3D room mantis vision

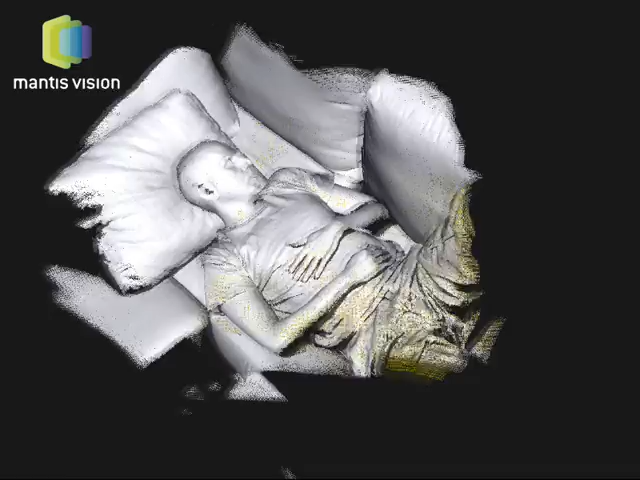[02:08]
Having the ability to capture information and evidence and examine it for investigation purposes allows travelling back in time to analyse a particular event in detail.
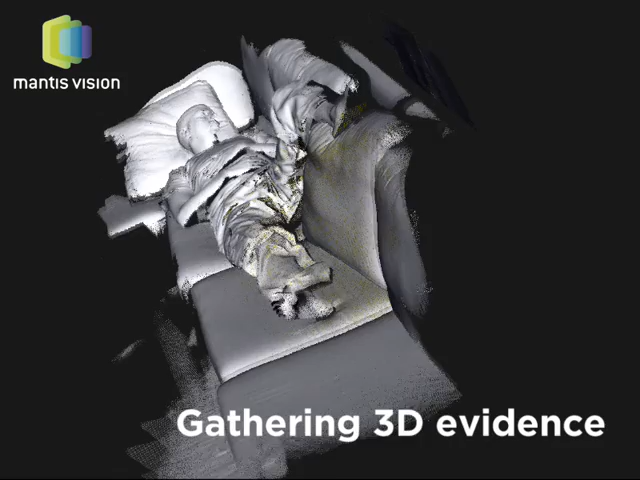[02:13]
Now we'll demonstrate how it will soon be possible to transform captured data into official evidence.